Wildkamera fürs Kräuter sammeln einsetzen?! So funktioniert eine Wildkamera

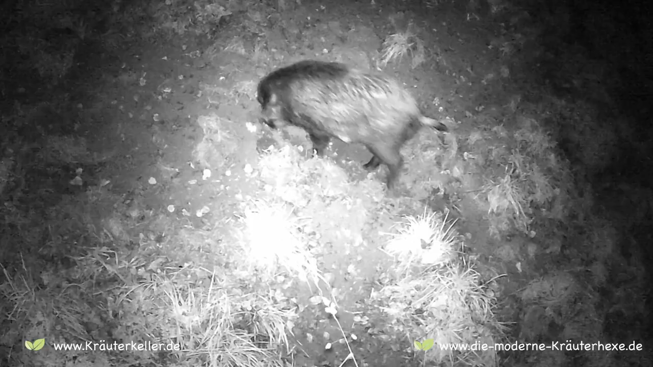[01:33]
Um später herauszufinden, wann diese Tiere dort vorbeikommen. Um sie dann zu dieser Tages- oder Nachtzeit zu beobachten und idealerweise zu fotografieren.
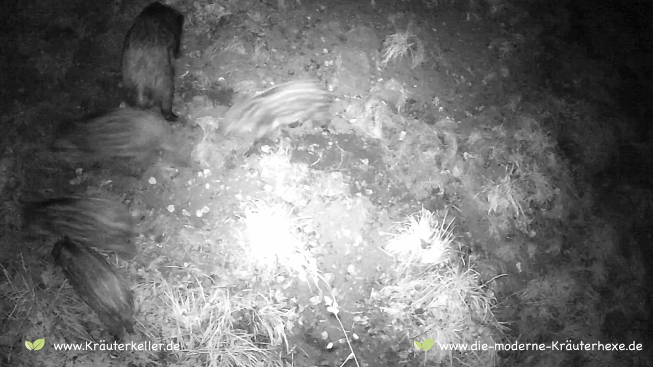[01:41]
Wenn ich dir jetzt schon so eine Kamera aufstelle, warum muss ich überhaupt noch selber fotografieren? Nun ja, die Bildqualität von so einer Wildtierkamera ist,
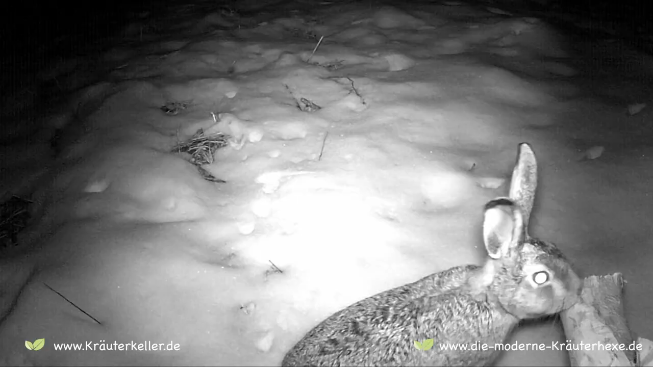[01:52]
naja, gelinde gesagt, etwas bescheiden. Und von dem her muss man auf alle Fälle nochmal hier mit einer richtigen Kamera auf die Suche gehen, um wirklich schöne Bilder und Filme zu machen.